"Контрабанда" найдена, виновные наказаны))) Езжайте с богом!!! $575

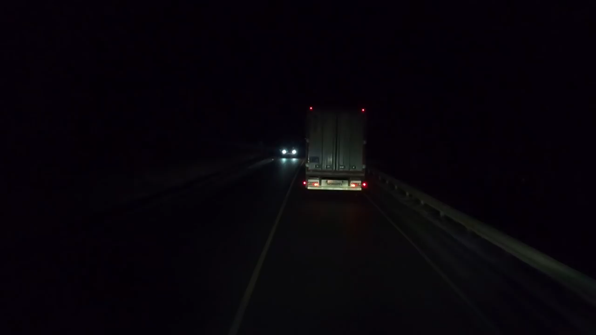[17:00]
Совсем Не хочет Подыматься Идет Снег Идет Просто Дальний Не хочу Включай Чтоб Не слепить Людей Идет Снег Обочина Вам Белая Вам не видно Конечно Но обочина Белая
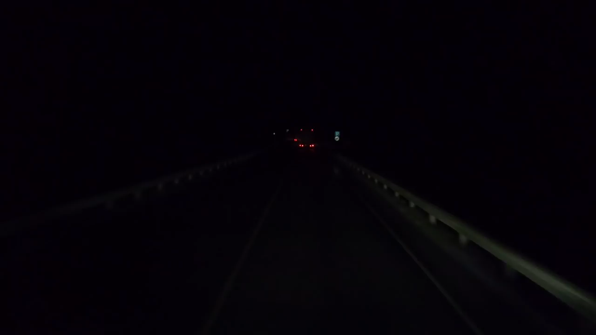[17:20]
Нет Тут Не скользко Тут Мокро Продолжение Скоро 60 Км Час Выпишите Допустим Сверху Влевому бреду Конечно Нельзя Если верить Знакам Успеем Не успеем Только Тяжеленький Идет Да Далинный Тяжелый
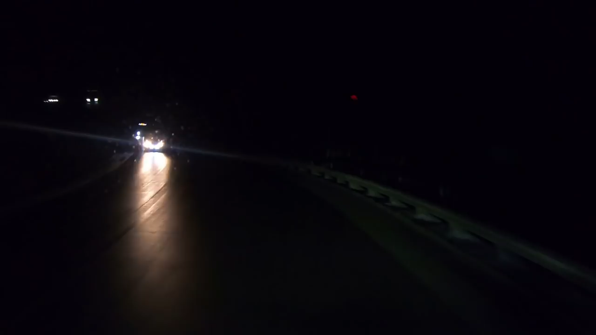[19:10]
Так вообще Зимой Тут не скучно Не скучно Когда скользко Здесь Вот На этих Подъемчик С поворотами Огонь Штурмовать Да Вон Все Присыпано